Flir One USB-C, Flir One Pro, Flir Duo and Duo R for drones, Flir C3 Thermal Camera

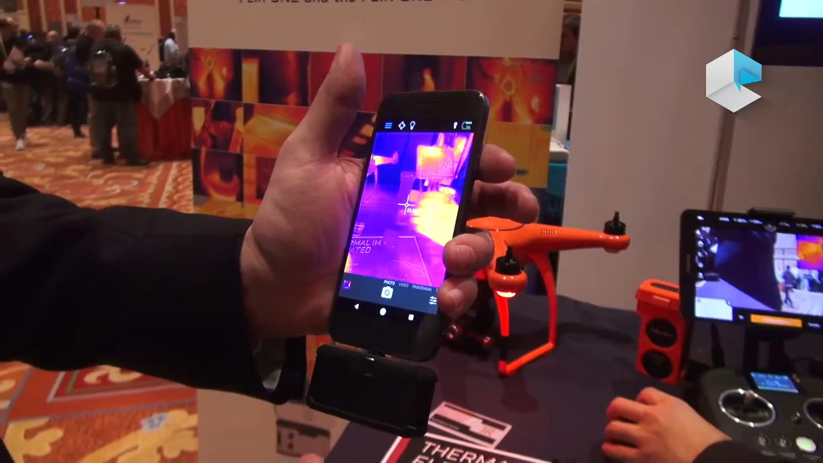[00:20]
There's a Pro model and a consumer model. Pro model is $399 US and the consumer model is $199 US. So delivering very clean, sharp thermal imagery right to your smartphone for whatever you need. The one I'm holding is the professional model, the Pro.
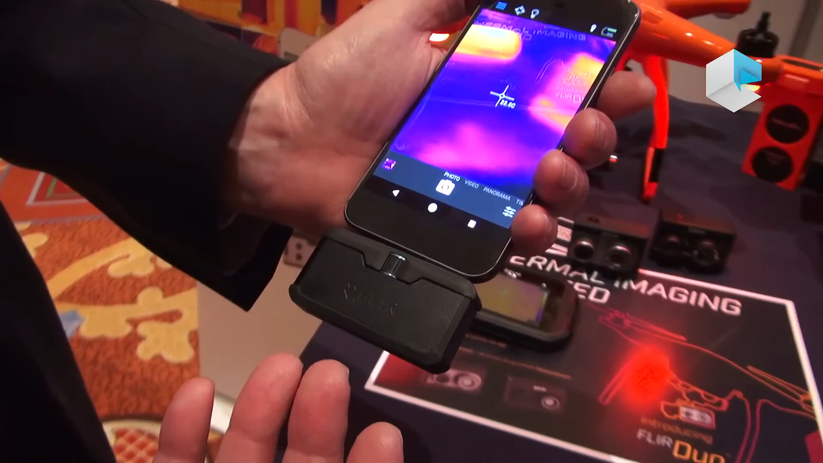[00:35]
And some of the features it offers in addition to the regular benefits are
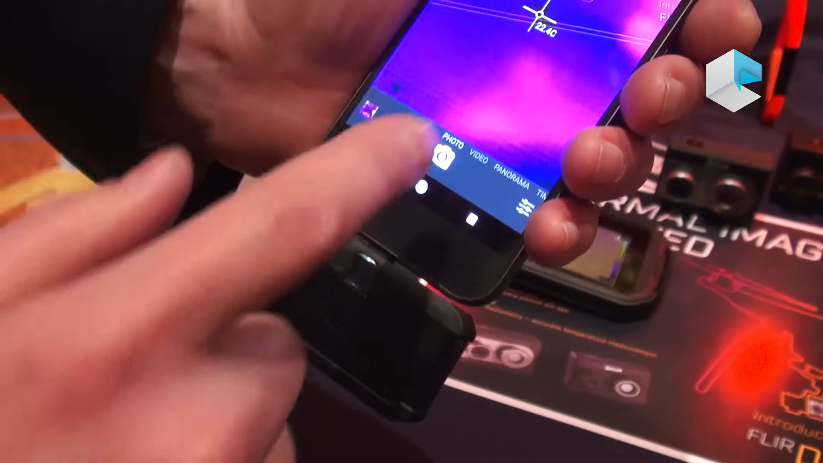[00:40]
temperature spot meters like this are very useful when conducting inspections. So I'm using the thermal imager to measure the radiant heat energy off of this and I can see it's 26 degrees Celsius.
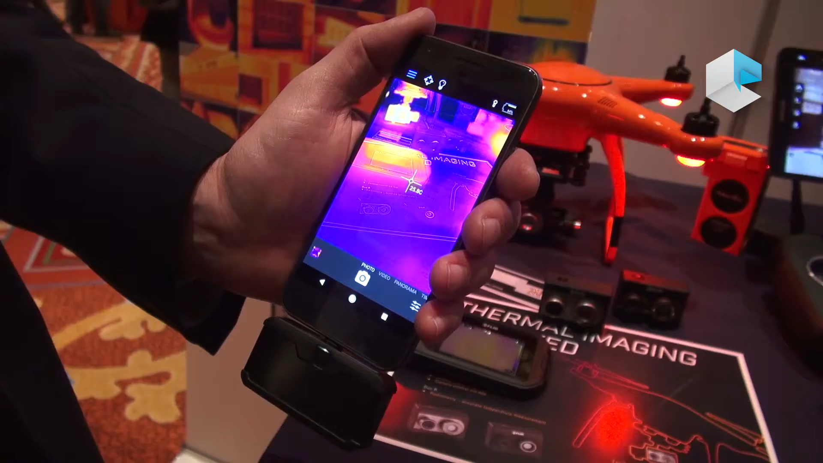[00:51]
With the professional model, I can actually tag numerous spots in the image and simultaneously measure the temperature off of this. So if I want to compare a pipe to another pipe and get the live temperature measurements, I can do that in real time with the FLIR One Pro. We've also launched two new drone cameras using the same technology as the FLIR One,
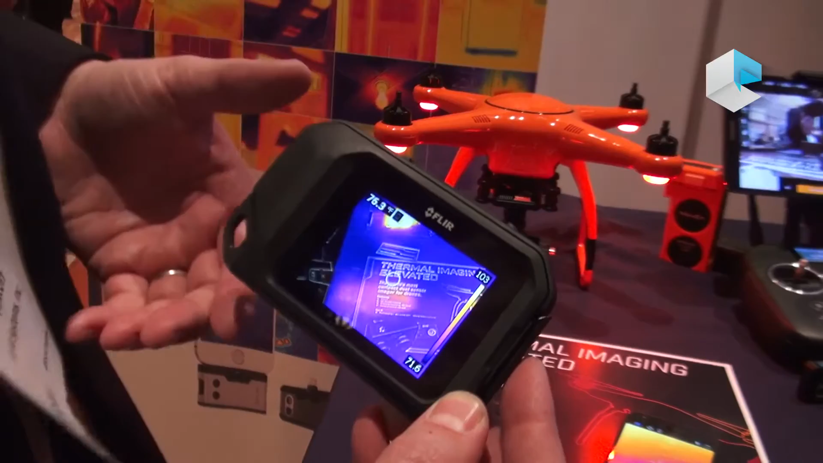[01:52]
we've also developed a system that uses the same thermal and visible imager together in a much more ruggedized platform.
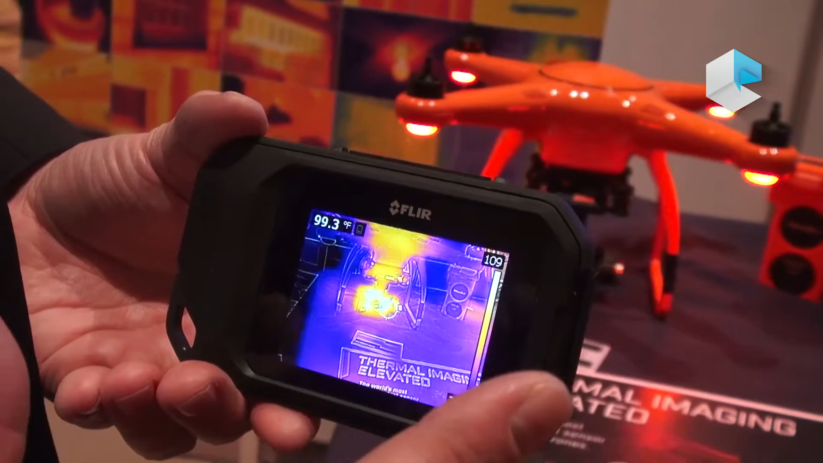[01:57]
On screen: spot 99.3°F
So this system is much more designed to take, to beat a knockdown in a toolbox,
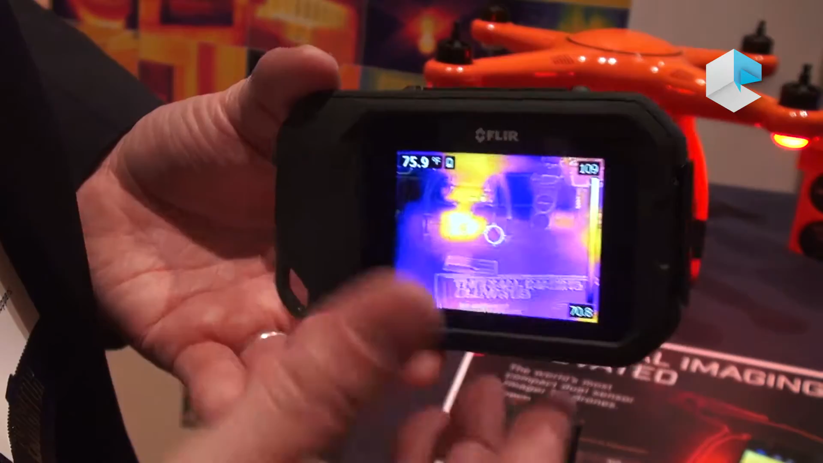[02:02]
to put up with the demanding situations that goes through a professional inspection.
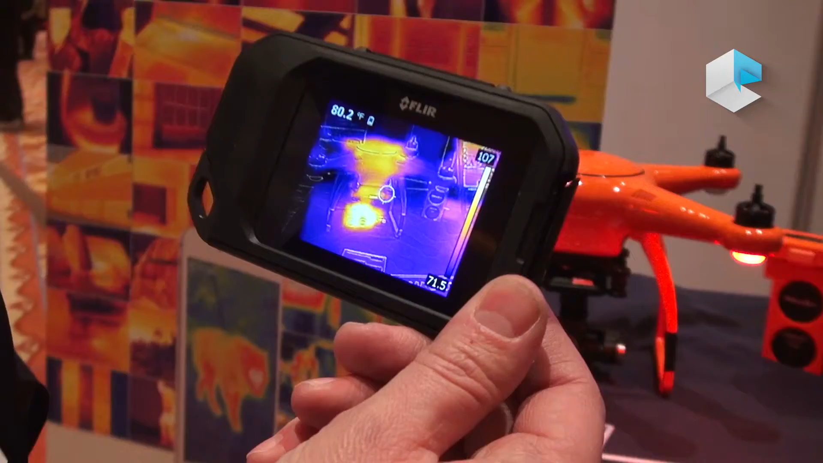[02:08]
This system is available in the first quarter of this year at a price point of $699.